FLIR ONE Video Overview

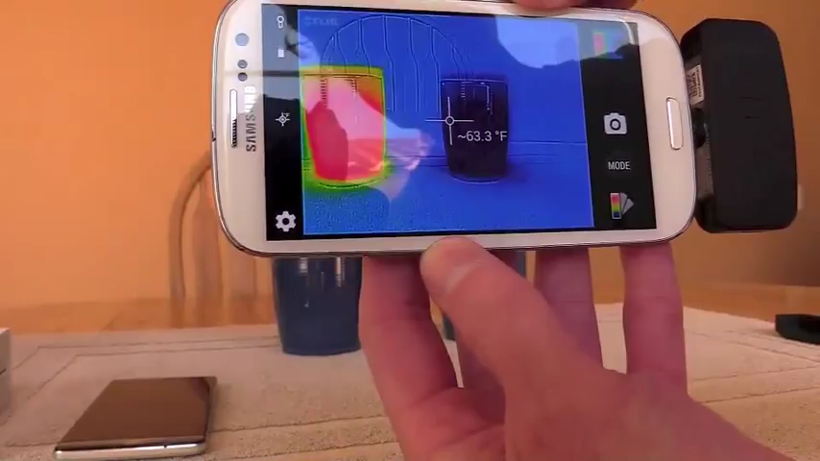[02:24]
On screen: spot 63.3°F
And if that reads, if you can see this, it says it's about, you know, a certain temperature. As long as it's saying that, it's still calibrating. But after about 20 seconds or so, that about symbol is going to go away. And then you know that you're, you know, you're good with the temperatures that it's showing you.
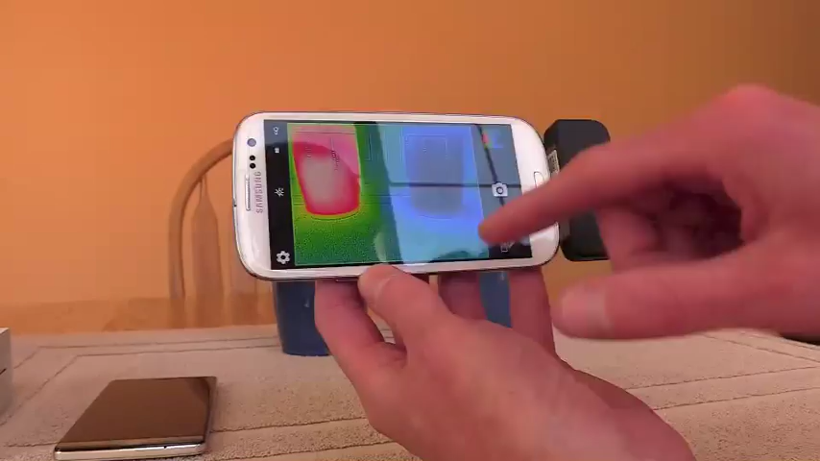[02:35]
I do wish it showed a spectrum bar here, which told you, you know, hot is, you know, 100 degrees and cold is 40 degrees. It doesn't do that on this app yet.
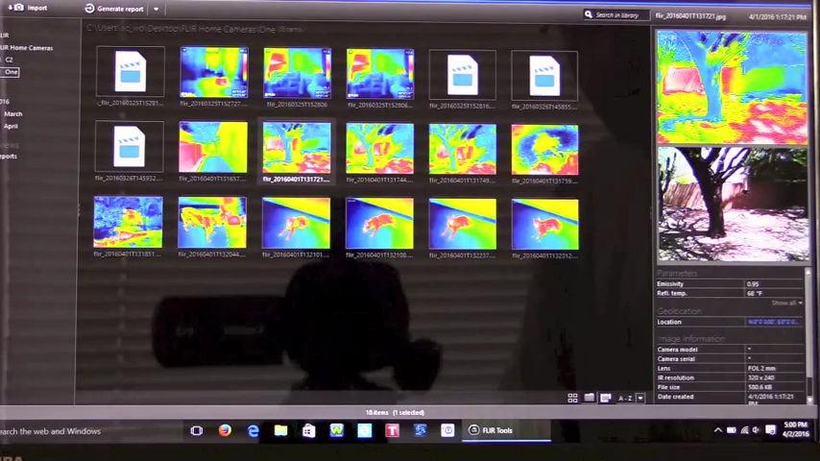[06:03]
And over here it will show you both the thermal image and the visual image that were taken by the camera along with some of the parameters. So if I go ahead and just open one of those up. So this is one that I took with the camera with the spot on it. And here it gives the spot temperature reading that's 73.7 Fahrenheit. It has the emissivity, reflectivity temperature. And you can change a lot of things, which is why I think this software is so powerful. For example, you can get rid of that spot if you want to.
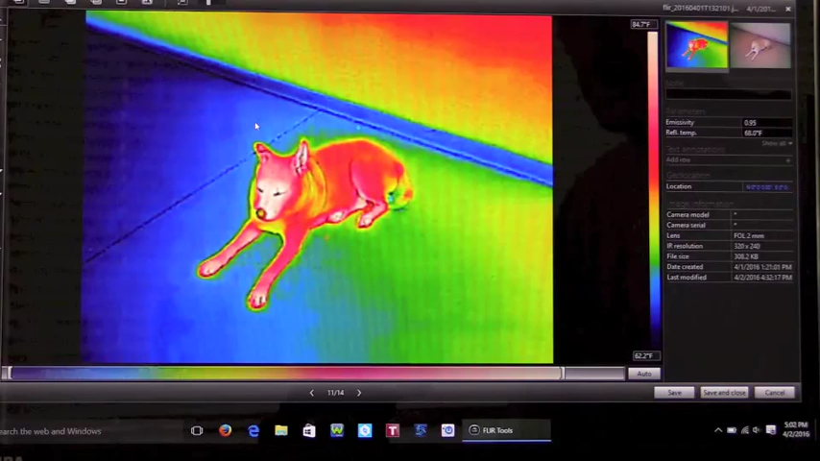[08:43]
On screen: scale top 84.7°F, scale bottom 62.2°F
But if you edit a picture with their tools and then you hit save, it'll save that spectrum right onto it. And I'll show you that in a second. But other things you can do. So this is the mixed one, like you see on the FLIR itself, or the FLIR 1, when you're looking at the app. It's got the thermal image and the visual image overmixed on top of each other. You can change the mixture between, so that's all thermal, and that has a lot more of the visual in it.
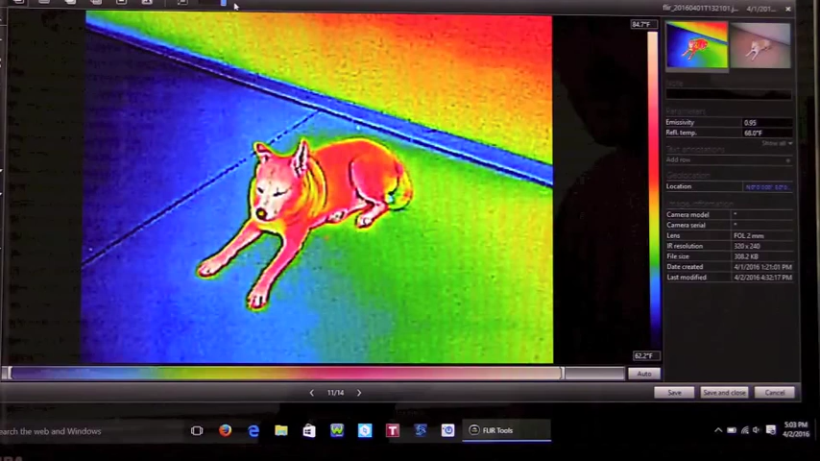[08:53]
On screen: scale top 84.7°F, scale bottom 62.2°F
So there's just a slider bar here at the top that you can move back and forth. You can pick thermal only if you want. There's, this is thermal fusion, which I haven't played around with, to be honest.
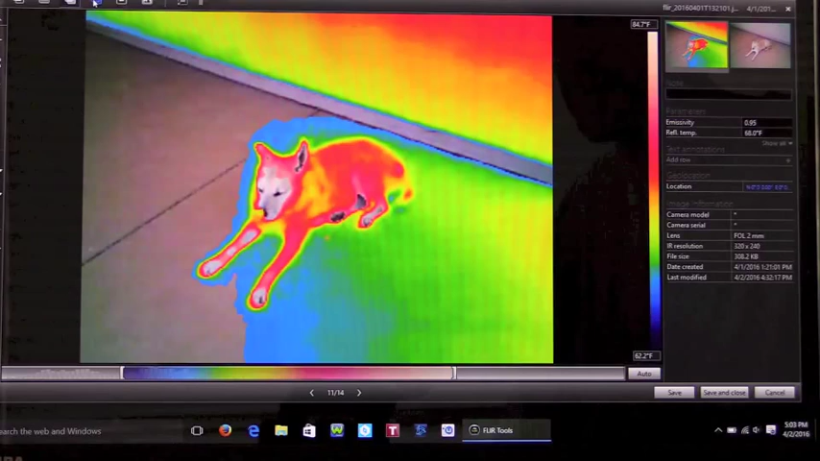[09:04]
On screen: scale top 84.7°F, scale bottom 62.2°F
And there's thermal blending, which I also haven't played around with. Here is one, which is a picture-in-picture. So in order to change this, there's an icon up here that says change picture-in-picture settings. You click that, and you can resize the thermal image however you want, and you can also move it around.
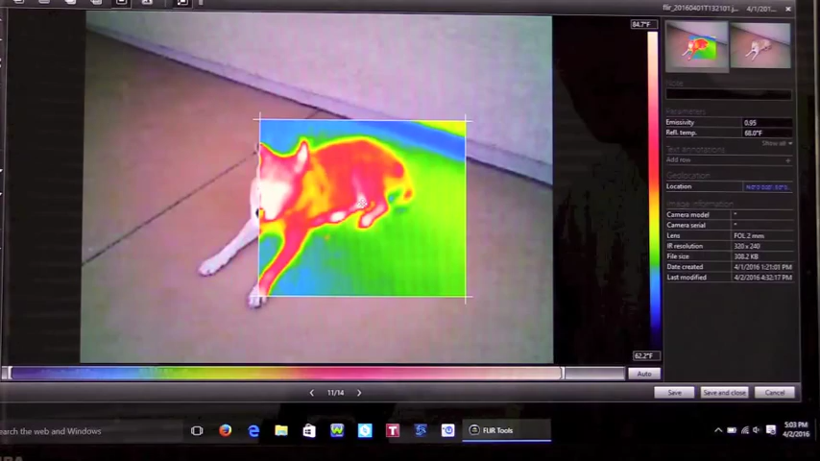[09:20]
On screen: scale top 84.7°F, scale bottom 62.2°F
So if you are, say you took a picture of a circuit card inside of a computer, and you really just want to focus on the temperature of the circuit card itself,